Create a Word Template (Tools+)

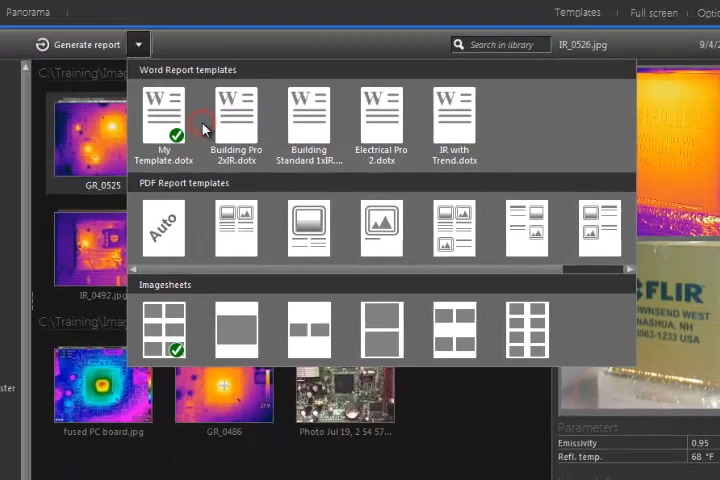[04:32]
This allows you to right-click to create the report, or simply click the Generate Report button with the image groups selected.